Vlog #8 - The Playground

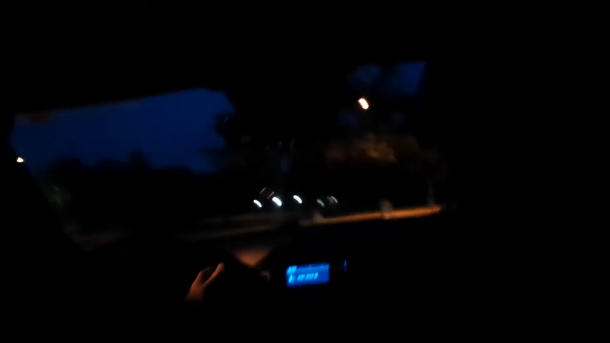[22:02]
Oh! I like sharp bones. Did you drop your phone? Oh, yeah, man. Hey, is that a deer? Where? Look at that cock shit. Where? Right here. There. Boy! Boy! Oh, man. Oh, look at that. So, oh, he's going to run to the street now.
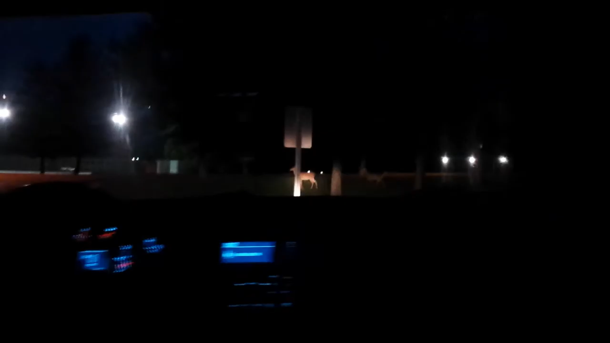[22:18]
Oh, there's two of them. Holy shit. I dare you to hit with your car. It's like a nature documentary. Look at him.